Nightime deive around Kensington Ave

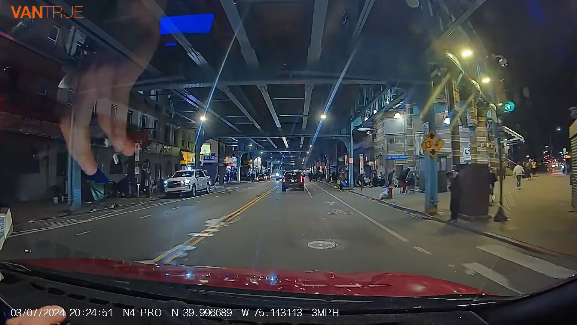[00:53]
So, see how many people are out on this strip right here. Crowded than ever, man.
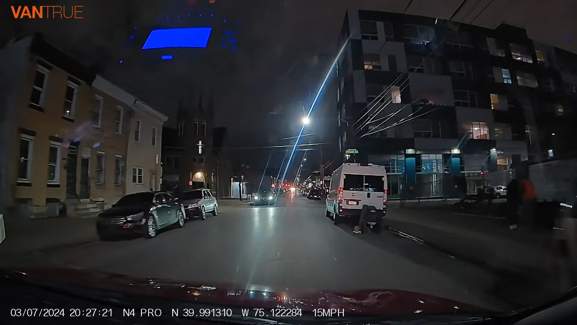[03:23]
iPhone works great at night as long as there's no lights,
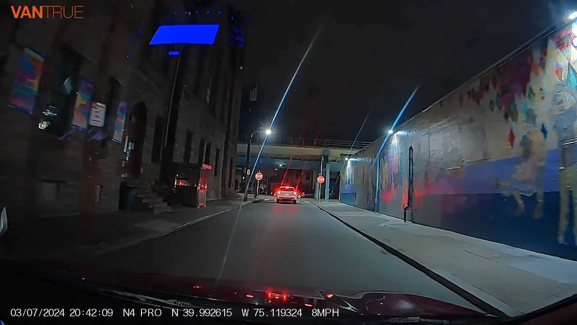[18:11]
I see lights all over the place.